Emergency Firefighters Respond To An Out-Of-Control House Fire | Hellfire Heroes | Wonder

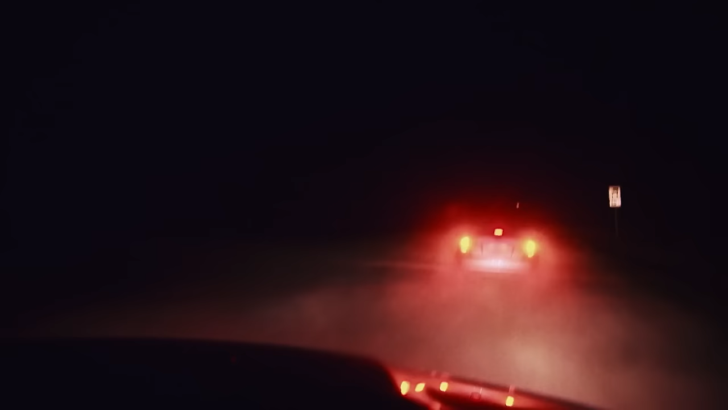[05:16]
And then we come around the corner and it turned. And I looked to my right and saw the fire coming through the roof of the structure.